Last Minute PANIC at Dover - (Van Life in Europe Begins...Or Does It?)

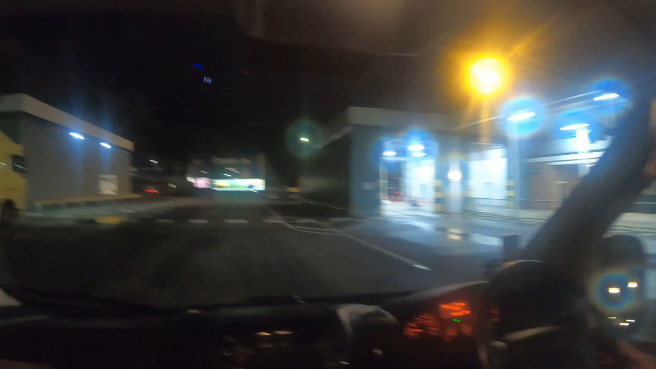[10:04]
look you're right we are here we can see the side oh wait there's a boat going